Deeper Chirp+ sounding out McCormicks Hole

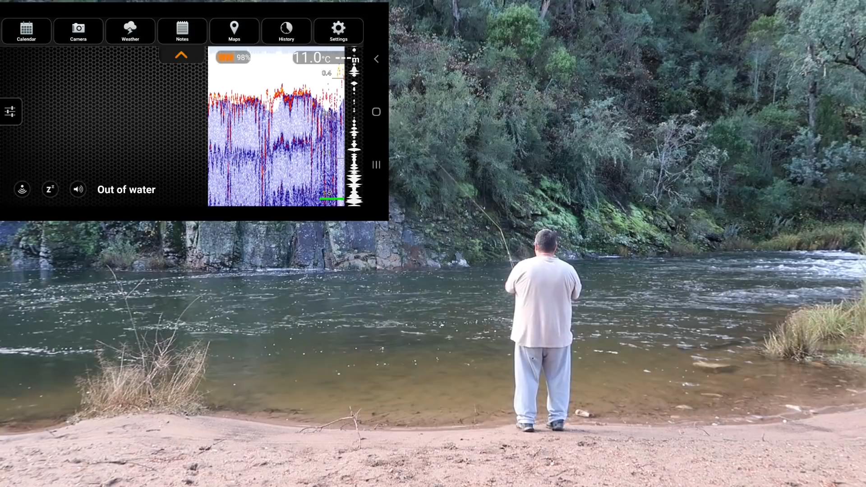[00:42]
How deep is McCormick's Hole?
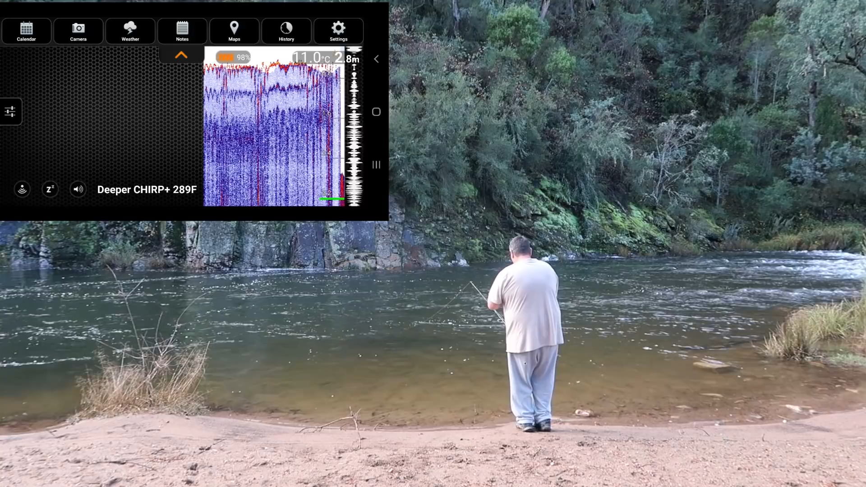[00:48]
On screen: depth 2.8 m
Wow, 3 metres. See the little white spots on the screen there? Right now the finder is going right through the centre of the hole. Those white spots I suspect are air bubbles. There's a lot of air bubbles in the water here because of all the current and everything being so turbulent.
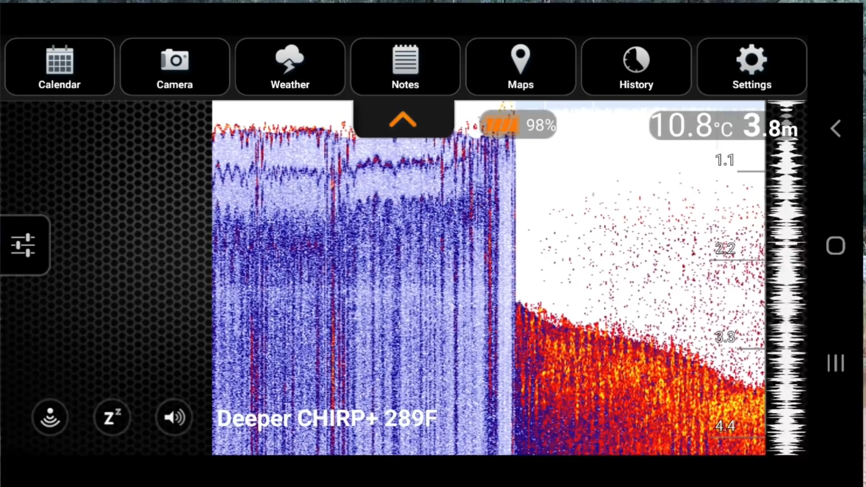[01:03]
On screen: depth 3.8 m, water 10.8°C
I have got the sensitivity down low. If I turn that sensitivity up, watch what happens. Everything goes blue. Look at all the screen there. I go down, I get rid of a lot of those air bubbles. That's common in fast flowing water. If I turn the sensitivity right down and off, it'll pretty much just give me the depth. So I'll put it up a little bit.
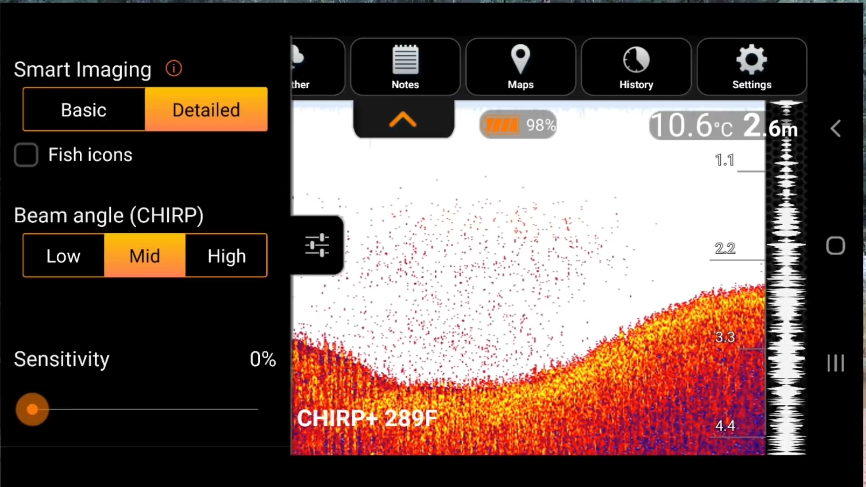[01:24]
On screen: depth 2.6 m, water 10.6°C
I'll put it around 5%, which is very, very, very low. The main thing I wanted to do today, I'm not looking for fish in this fast flowing water. I'm just looking for depth. I just want to know how deep McCormick's Hole is. So I'll reel that in. You'll notice that I'm holding the rod and the phone pretty awkward.
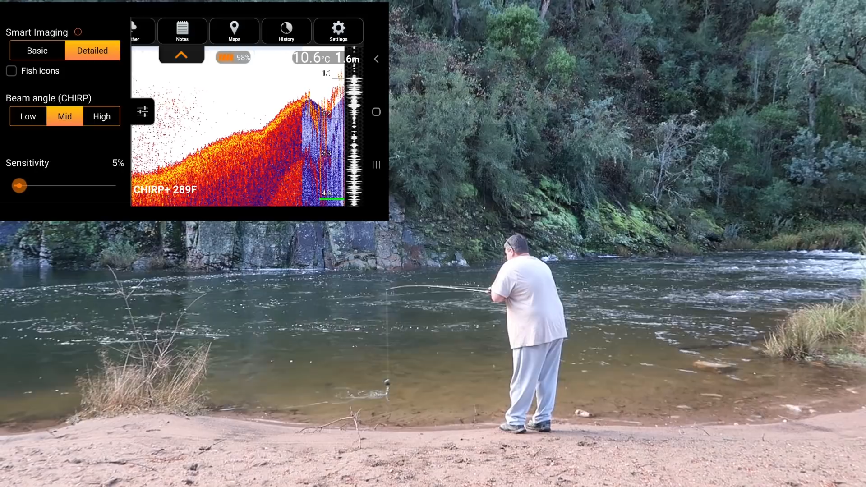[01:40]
On screen: depth 1.6 m, water 10.6°C
I have actually got a bracket for my rod and I bought it with me today. But the reason that I'm not using it is because when I take a screen video with my phone, it's very, very important that I keep the phone in landscape mode. If I tip my phone up, it flips the screen and the resolution changes of the video and it becomes really poor quality.
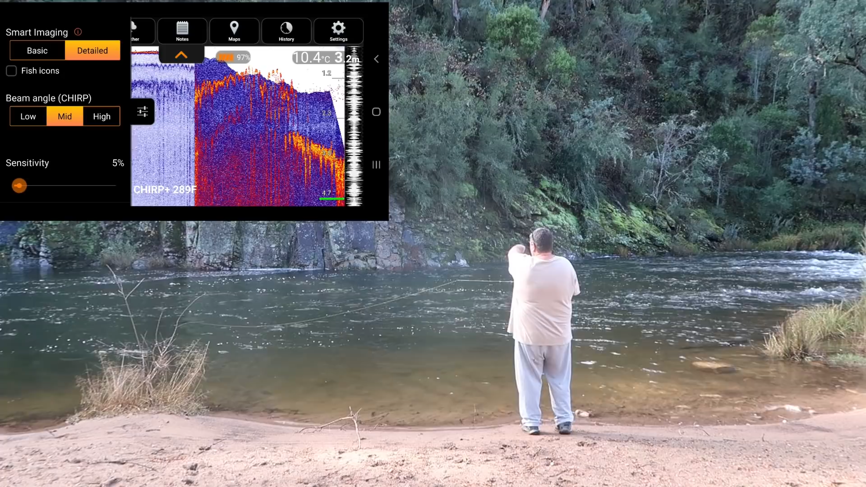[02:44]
On screen: depth 3.2 m, water 10.4°C
It's a metre out from that rock wall over there. It's running right along the edge of that rock wall and it's in 1.6 metres. That rock wall over there, you probably can't see in the video, there's a rope running down it where people lift themselves up with the rope, then they jump off the rock. And you can see why, because just in front of that rock now is 3.8 metres of water. 3.8 metres. Wow. If you look at the bottom of the screen here, you will see lots of spikes, like up and down, up and down. It's a very uneven bottom. That's actually not the bottom, so to speak. That is more the fact that the actual unit, the deeper unit, is bouncing up and down as it comes through the current.
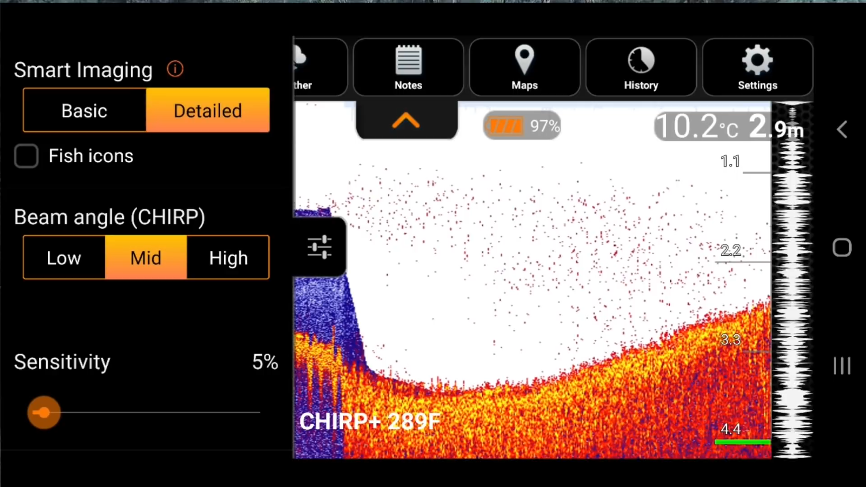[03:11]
On screen: depth 2.9 m, water 10.2°C
The water's very turbulent, it's not smooth, it's not flat. See, as I'm winding it in now, you can see that same effect.
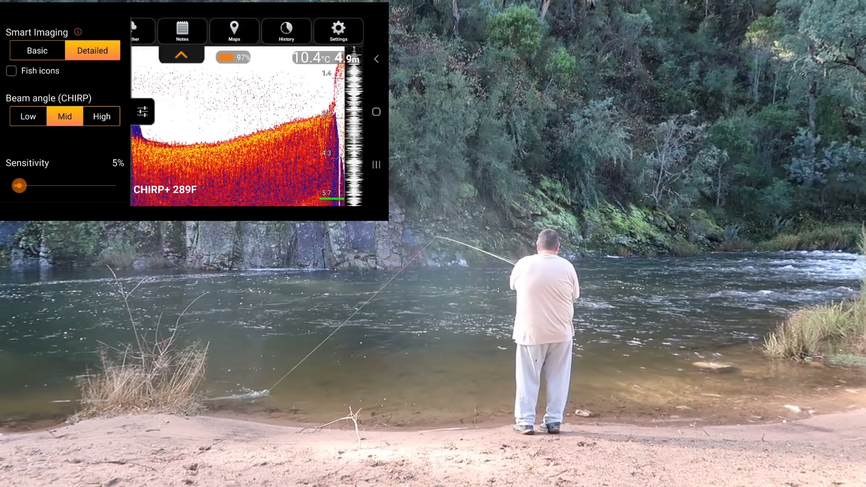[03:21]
On screen: depth 4.9 m, water 10.4°C
If you put the water in, if you put the unit in smoother water, say right here in front of me, the bottom will probably look flatter, although that is still moving around a bit, that water. The bottom's actually hidden behind the numbers at the moment, 10.4, because it's so shallow. Here we go. You see that? Where the water's smoother, the bottom is much smoother.
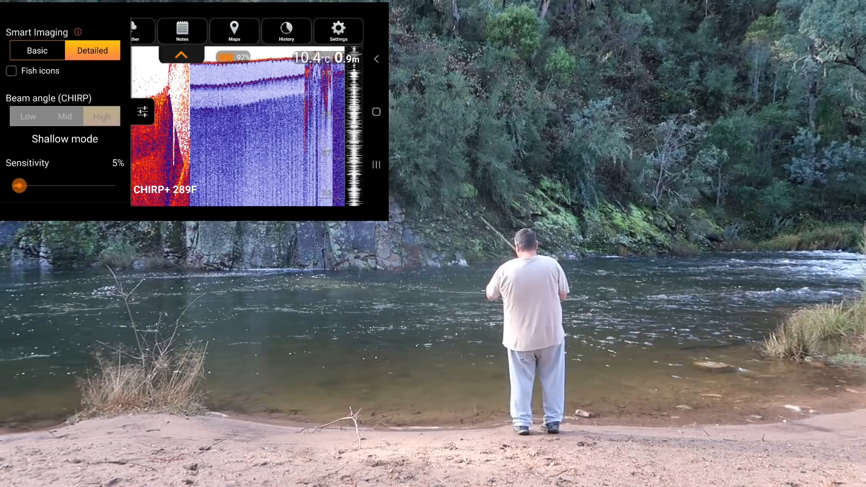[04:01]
On screen: depth 0.9 m, water 10.4°C
90 centimetres, and the bottom will be all over the shop, no doubt, because it is bouncing up and down, like a yo-yo in that current out there. I can see the unit that's bobbing as it moves down the current, and that's what's causing the bottom to look all topsy-turvy.
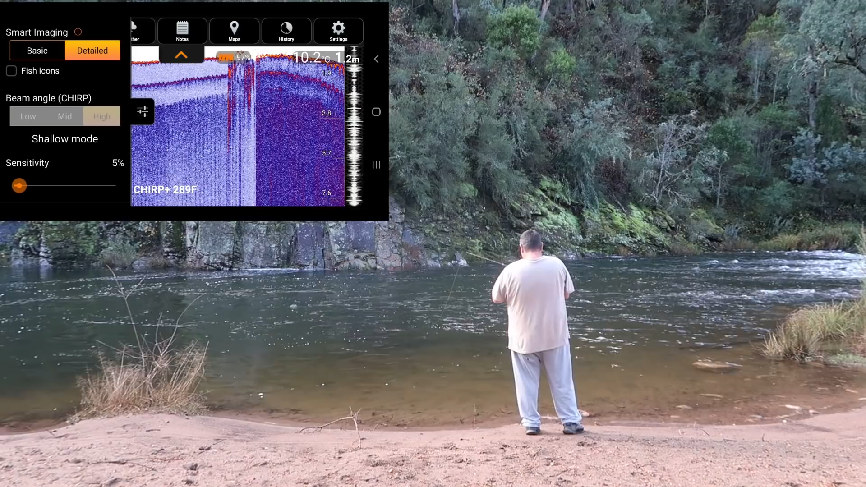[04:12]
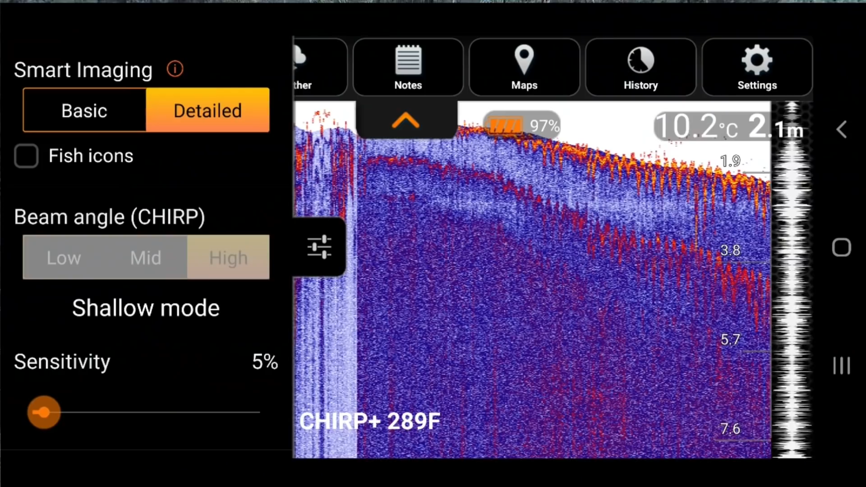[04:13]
On screen: depth 2.1 m, water 10.2°C
Right over, down to 2.3, 2.5, 3 metres, 3.1 metres. That's 3.1 metres just coming through the centre of the pool there and dropping right down.
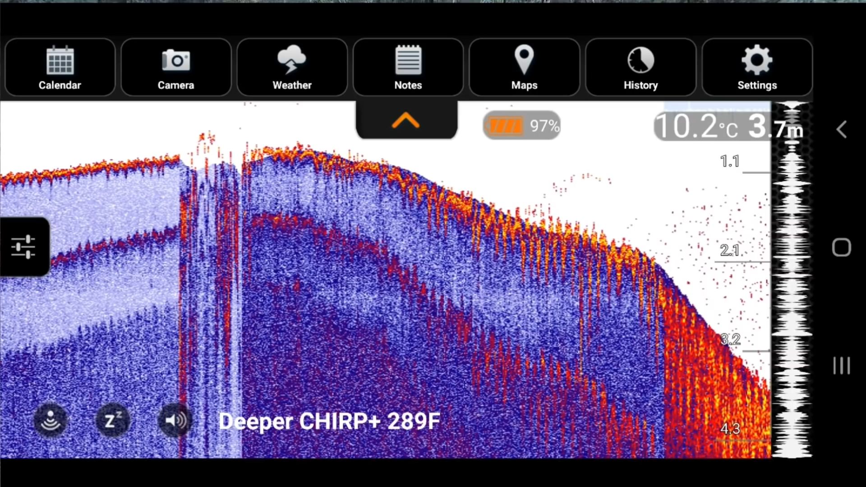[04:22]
On screen: depth 3.7 m, water 10.2°C
Because the sensitivity is low, it's not picking up much. It's just getting those little white dots through the water, which is probably air bubbles, which indicates very high oxygen content in the water.
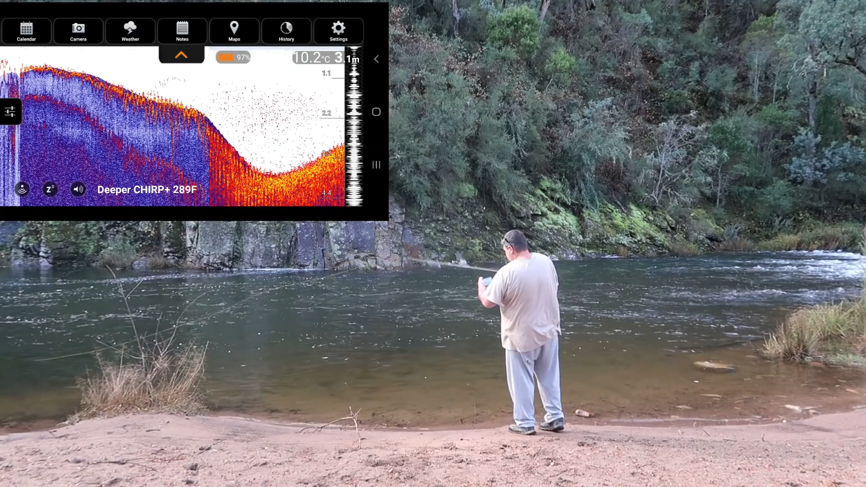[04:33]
On screen: depth 3.1 m, water 10.2°C
But it's not actually showing any structure. It would still show if there was any logs or big rocks or anything on the bottom. It would still show them, even with the low sensitivity.